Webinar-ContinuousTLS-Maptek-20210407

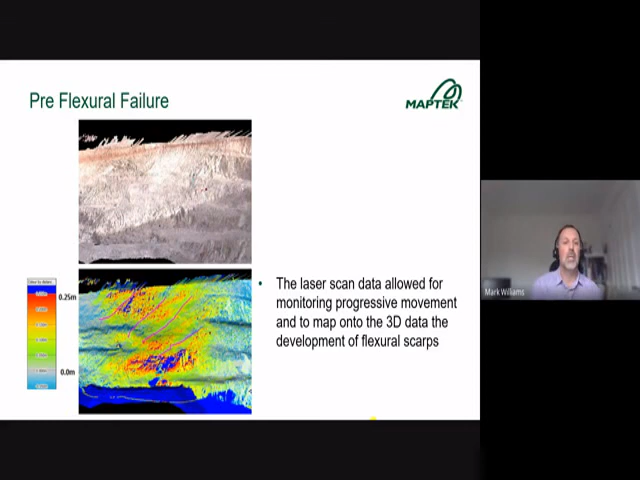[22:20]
at a distance and come back and analyze them in the office in a safe environment and still get the same information out
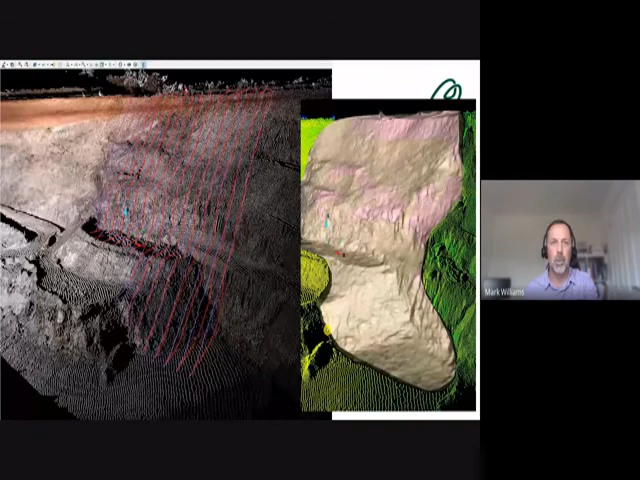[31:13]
the geology and as things change you can then go back and reference those surfaces almost like core a digital core in order to to make you know decisions going forward
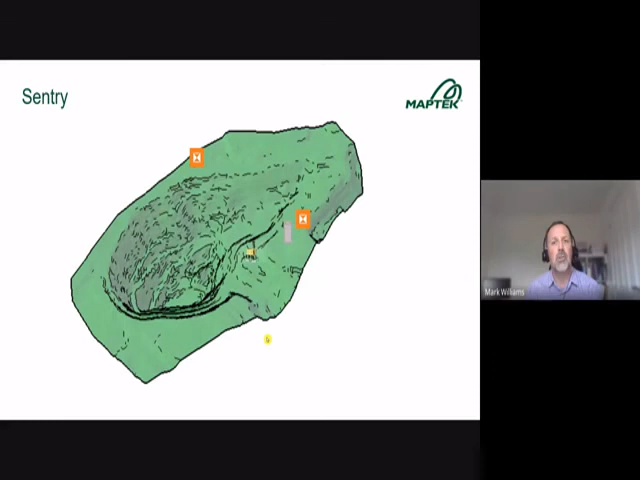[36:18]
and using the century system you're then able to monitor in that area and then potentially
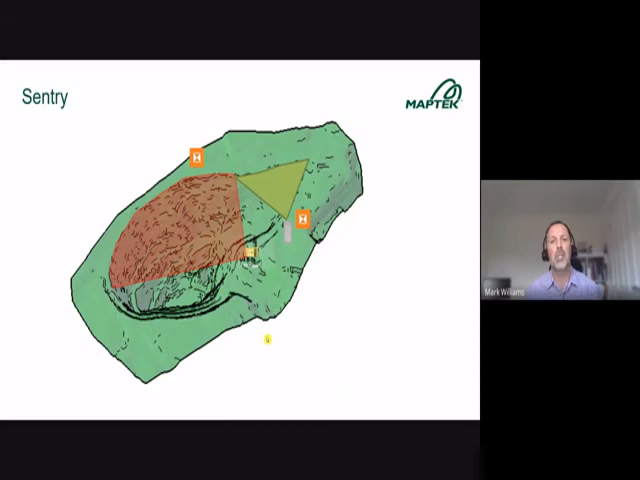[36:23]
monitor other areas and that monitoring can happen once a week once a day once a week or once a month depending on the risk that's associated with that area so you may say okay well how's that um actually continuous monitoring while you're using fixed um time frame and that is then brought into an application called century office so it uses the same
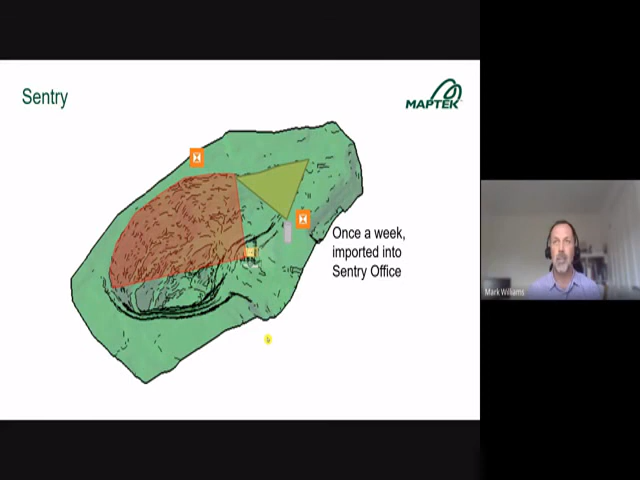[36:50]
interface you get the same data out but you're just not using the same frequency of data collection again uh survey pillars can be put up in front of your tailings facility and you can then go and take a scan maybe once a week or every day in front of your
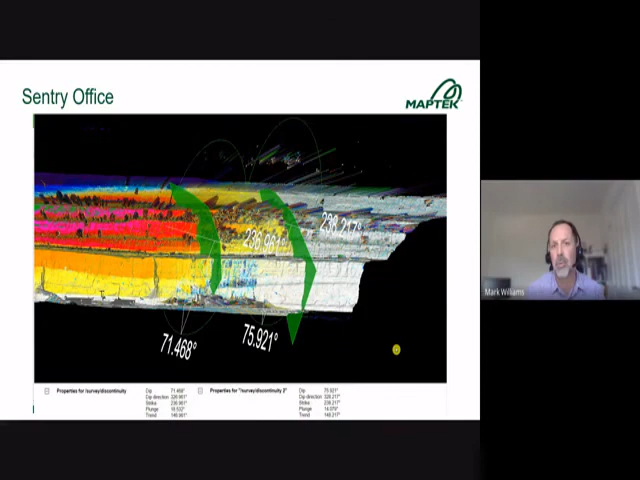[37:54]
so that brings me to the next bit which is what else can you get out so this is an example of mapping so um just using the scans that you're already collecting
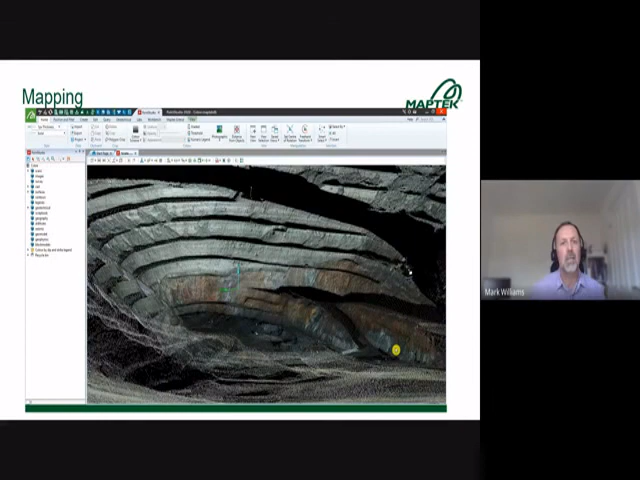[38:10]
um you're able to produce a scan surface which as i explained to you is a very highly a high some picture quality uh surface um so here's an example of it being uh
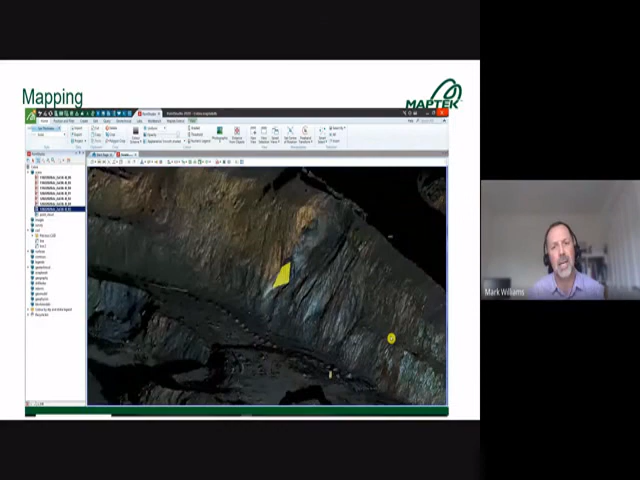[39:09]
joint um and you're then able to then extrapolate or um extract the joints that correlate uh with that
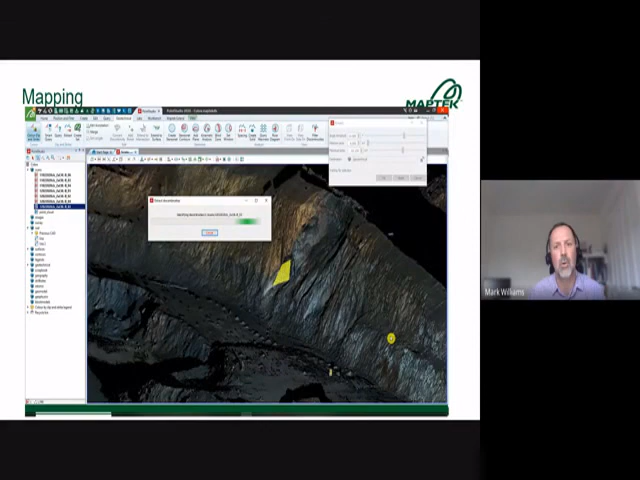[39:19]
joint set rather than you having to go out into the field and take hundreds and hundreds of
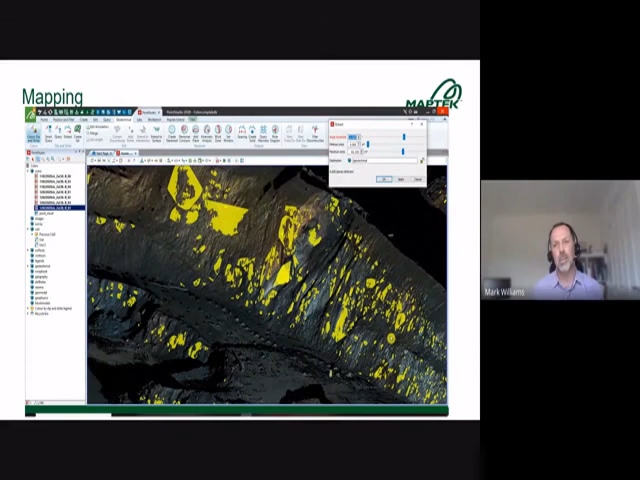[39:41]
measurements every single time you're then able to uh run the computer the software is able to um use an algorithm to then extract those joint sets um with intolerances that you've set up
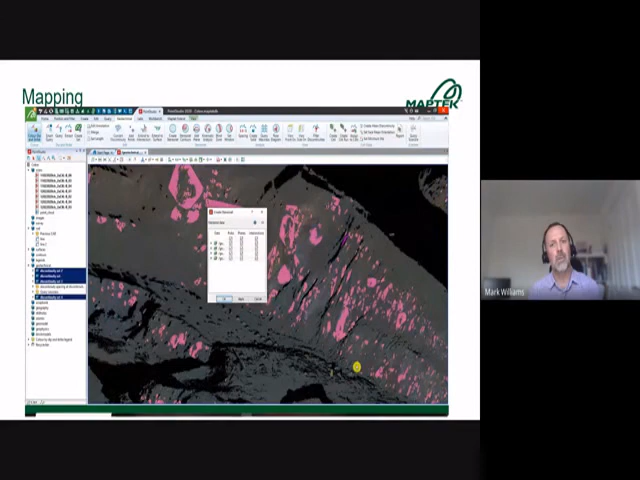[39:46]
and obviously that then gives you the opportunity to then create a stereo net
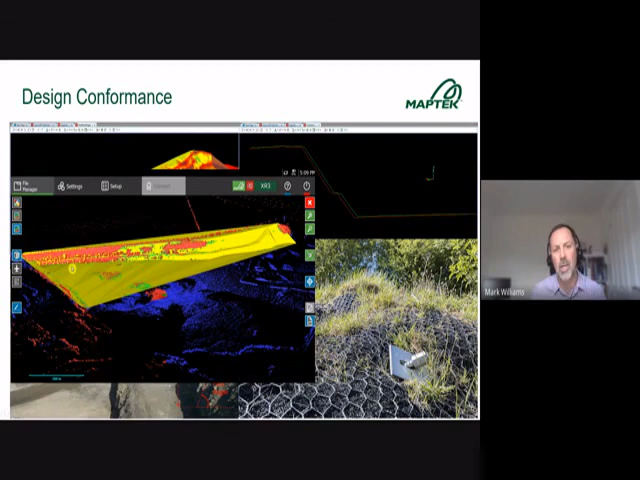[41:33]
outside of design conformance and it needs to be remedied and as i said you know being able to isolate and look at rock bolts and look at how those rock bolts are spaced is very very important um to make sure that it meets the design conformance because ultimately at the end of the day that the engineers asking rock bolts to be spaced at a meter and a half spacing but who goes and checks to make sure that they're actually in the correct space and light is a very powerful
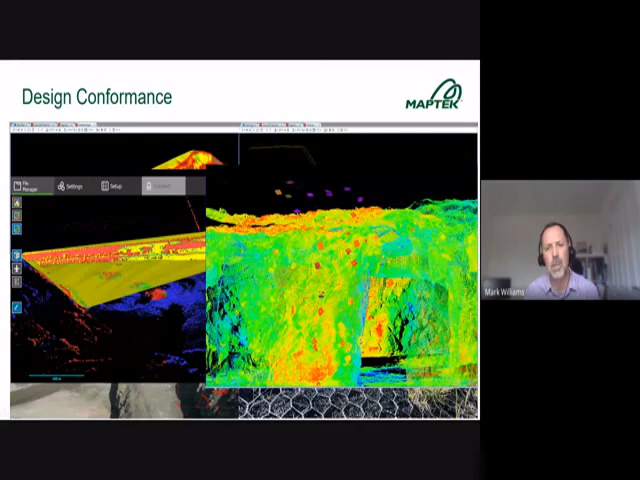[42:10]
tool for doing that because as you can see from this image uh it's got the rock bolts have got really good reflectivity and you can clearly see them in your uh in your scans i think at the end just looking at